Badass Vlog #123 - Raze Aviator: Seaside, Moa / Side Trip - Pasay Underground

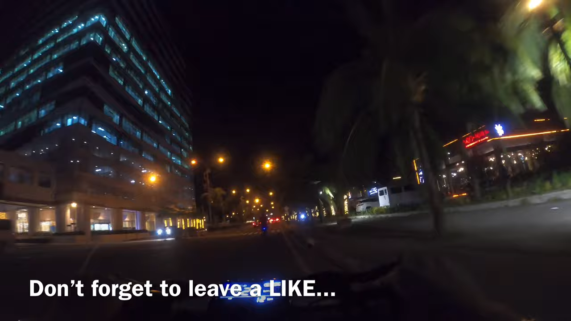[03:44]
Walang masyadong usok, walang masyadong tao.
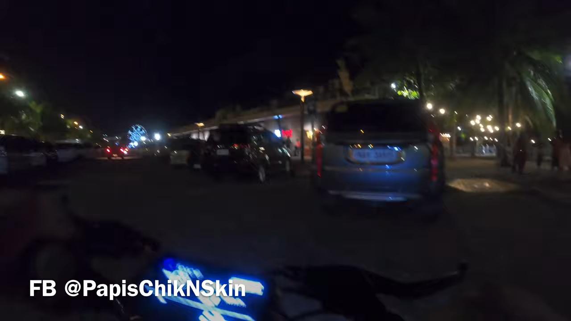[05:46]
Hindi rin pala pwede. May harang matali.
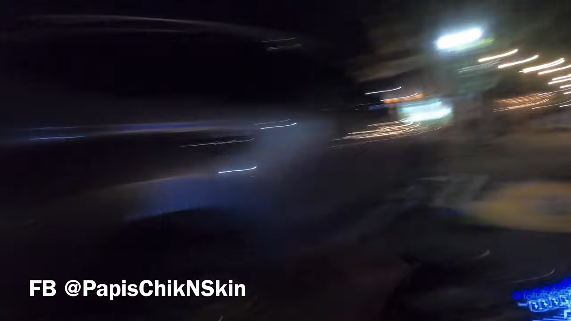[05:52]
Pa tayo ng ibang entrance way.